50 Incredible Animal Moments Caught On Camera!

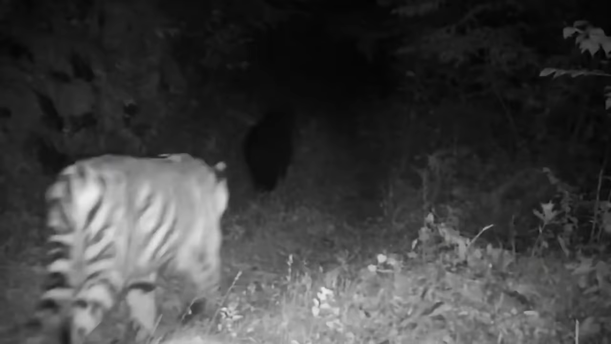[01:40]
Just watch how it runs from this tiger who doesn't even have to fight to keep his territory clear of competition.
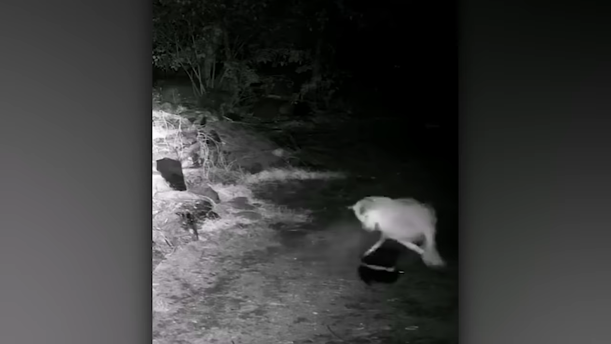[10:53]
but it made the mistake of attacking a skunk and got a rude awakening as it got sprayed right in the face.